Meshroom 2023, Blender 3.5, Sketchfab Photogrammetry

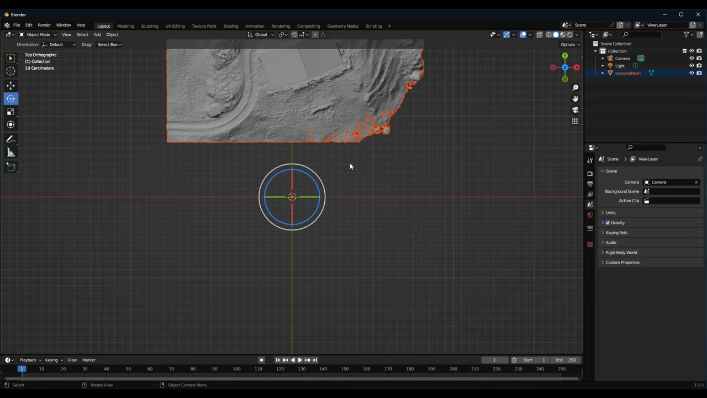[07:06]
So we move it like this.
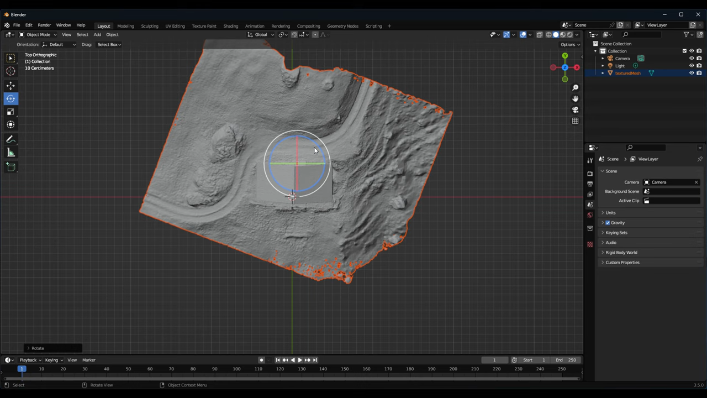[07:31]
like that. And then I will change the view from the front of this barn. You can always click or move here around.
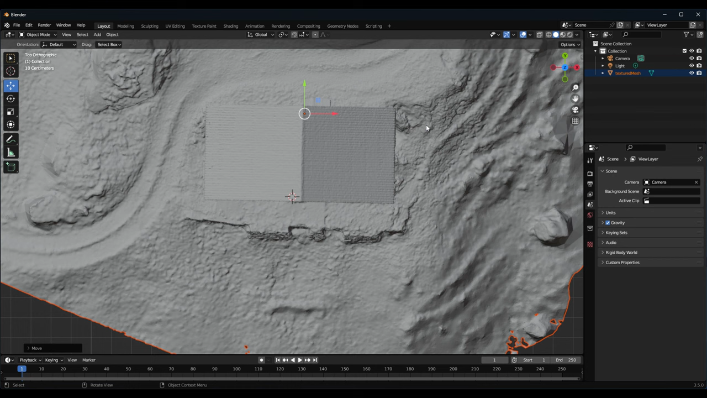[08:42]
As I have centered my barn. For this we go into edit mode. First to select the model.
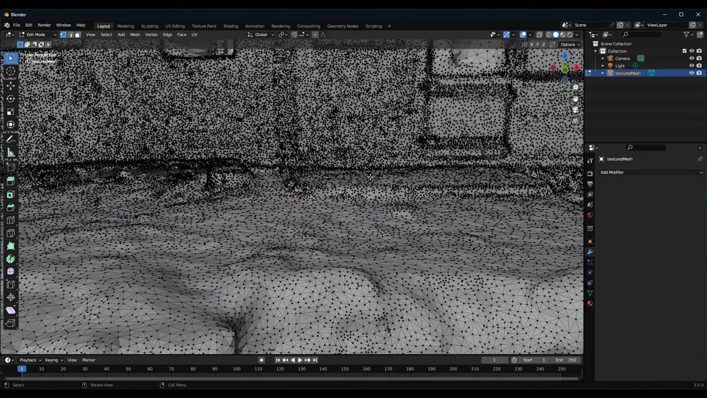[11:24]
And we can see here all these vertices. So you can continue to reduce. As we have still a lot here. Or you can also let it be like that. It will be. Now enough. To upload it to Sketchfab. So it's not more than 100 megabytes. Always be aware about that.